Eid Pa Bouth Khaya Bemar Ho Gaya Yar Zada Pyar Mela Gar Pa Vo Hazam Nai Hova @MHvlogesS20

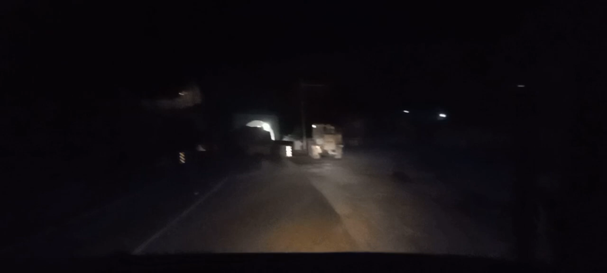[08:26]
रास्ता छोड़ा है टंडल के पास तक अभी इदर सिंगल टंडल है
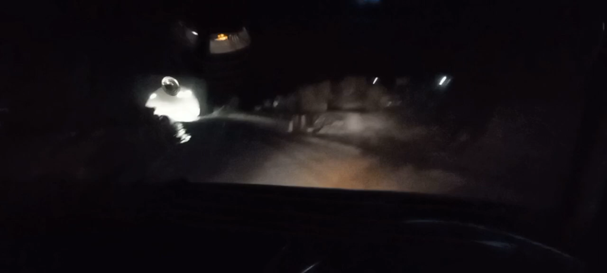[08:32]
कि यह इसके साथ वाला जो है खुलने वाला है बस लोक शुक डाल